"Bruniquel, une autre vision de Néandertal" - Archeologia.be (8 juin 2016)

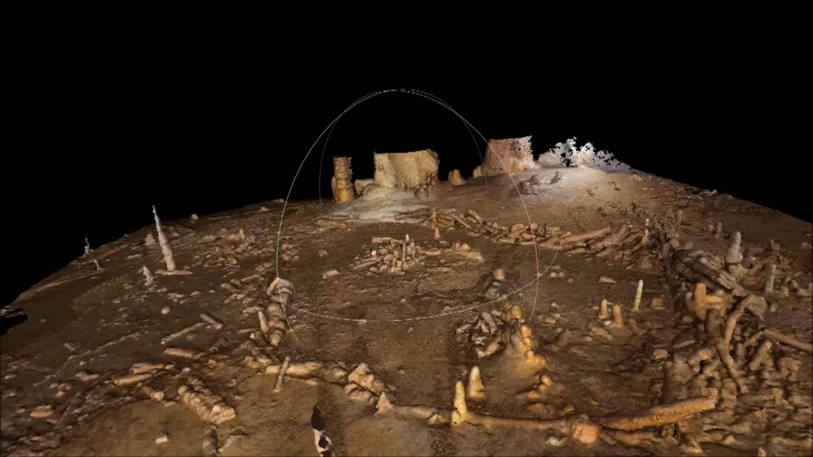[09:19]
Il y a des morceaux d'os brûlés sur la structure.